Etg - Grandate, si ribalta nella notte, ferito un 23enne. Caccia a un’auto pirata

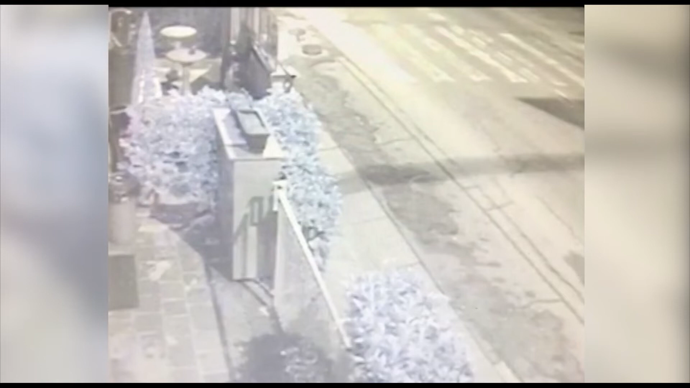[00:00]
Paura nella notte aggrandate per un giovane di 23 anni che è uscito di strada con l'auto sulla statale dei Giovi e si è ribaltato.
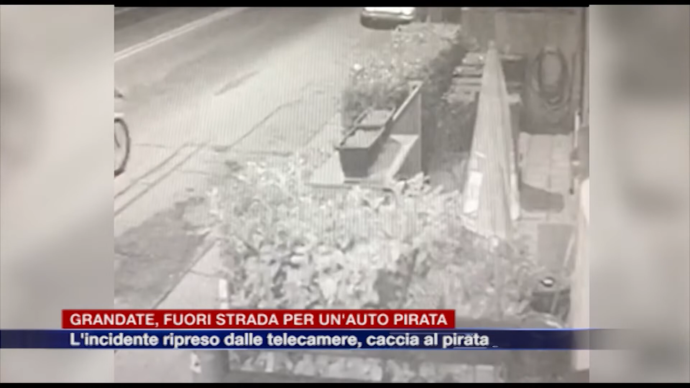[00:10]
L'incidente sarebbe stato causato da un'auto che viaggiava in direzione contraria al ragazzo e che si è poi allontanata senza fermarsi a prestare soccorso. Lo schianto è stato ripreso dalle telecamere di sorveglianza di un bar e le immagini sono ora nelle mani dei carabinieri della compagnia di Cantù. I militari dell'arma sono sulle tracce del conducente dell'auto che avrebbe provocato l'incidente. Attorno alle tre e mezza della notte tra venerdì e sabato il 23enne stava percorrendo la statale dei Giovi alla guida della sua Fiat Panda quando un'auto che viaggiava in direzione opposta lo avrebbe fatto uscire di strada.